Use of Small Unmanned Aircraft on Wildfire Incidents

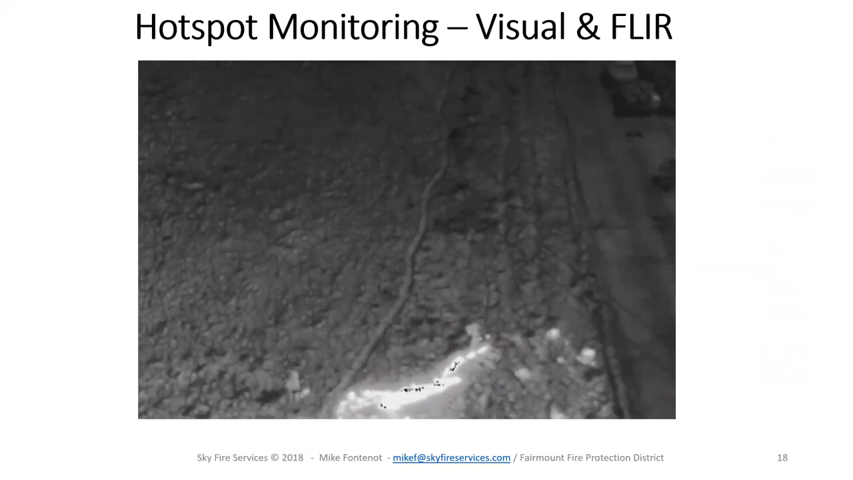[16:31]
But you can see the firefighters sweeping his drip torch at the head of that path there. But that's kind of what it looks like. When you're looking at unburned versus burned, the heat signature stands out in different ways. And what you can do – there are different color palettes that you can assign to what the video looks like.
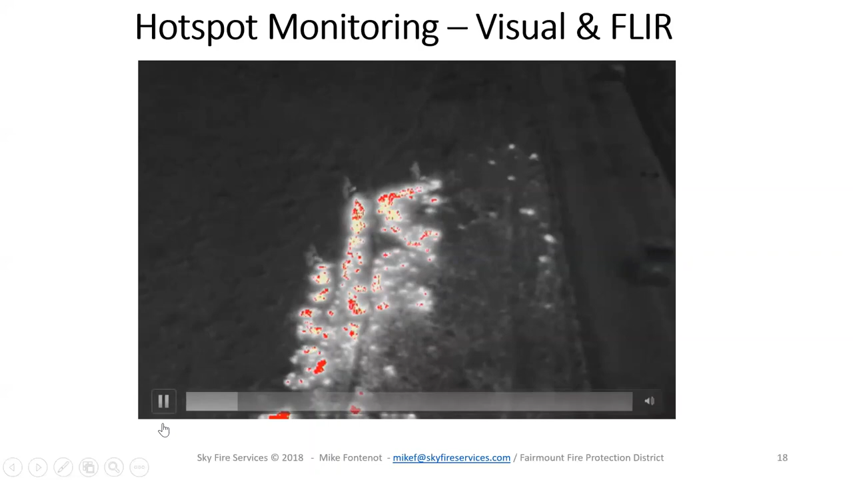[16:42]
So you can have white hot or black hot or red hot. And it essentially gives you a different color palette. Different people visualize heat better in different ways.
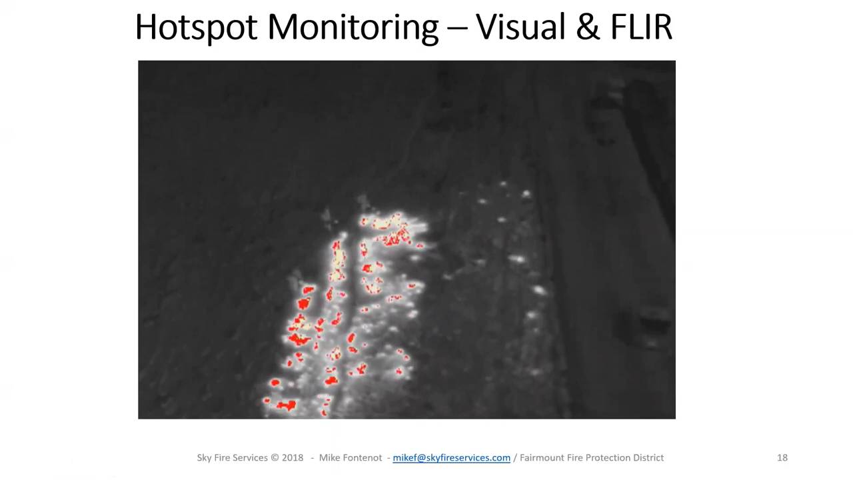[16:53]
And the various color palettes in these FLIR cameras allow you to sort of tailor that to whatever you think is best for the operator.
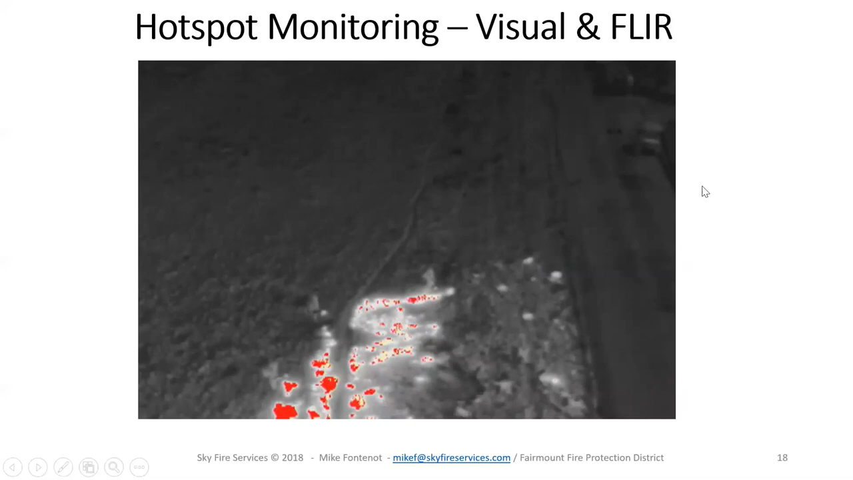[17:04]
Typically, these are pretty expensive. FLIR cameras – good FLIR cameras start at about probably $3,000. And they only go up from there. Because not only do you need a camera when you mount this on a drone, you'll need a gimbal to stabilize it and keep the image steady. The whole unit itself tends to be pretty expensive, anywhere from about $4,000 to $10,000 or $12,000 for kind
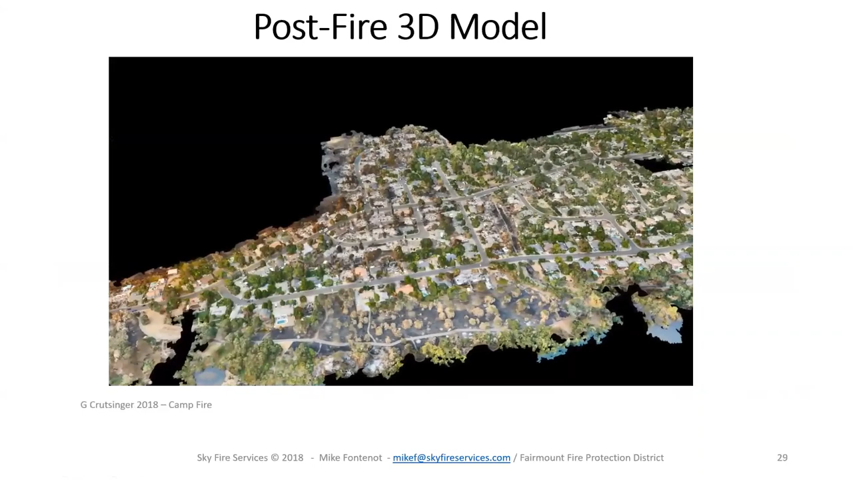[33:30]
And so what they've done is they've started with an ortho photo of this whole area and then turned it into a fly-through 3D model.
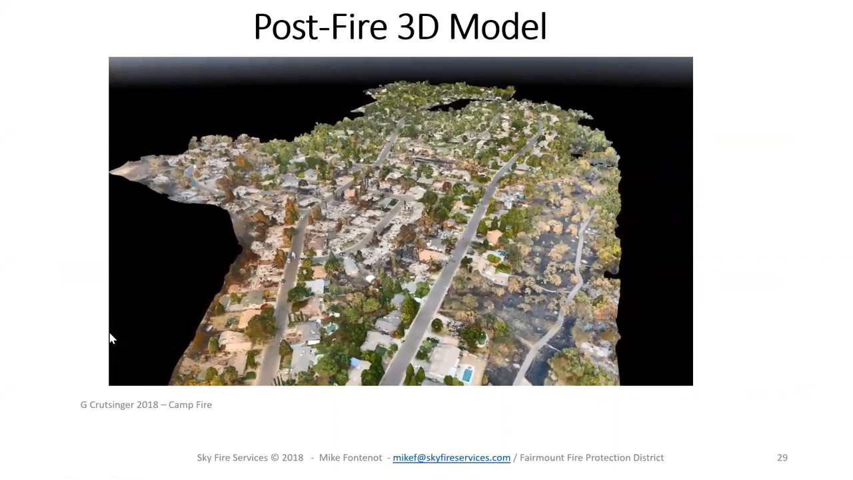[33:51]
As I was saying, sometimes the 3D isn't quite perfect. If you see this large black area, you know,